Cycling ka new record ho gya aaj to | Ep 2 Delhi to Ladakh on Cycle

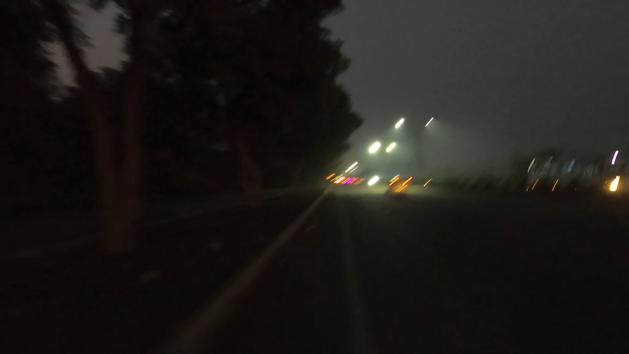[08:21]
अंधेरा हो चुका है लाइटे सारी आप देख सकते हैं सारी जल गई है जिन्दगी में पहली दिफा है कि मैं रात में राइट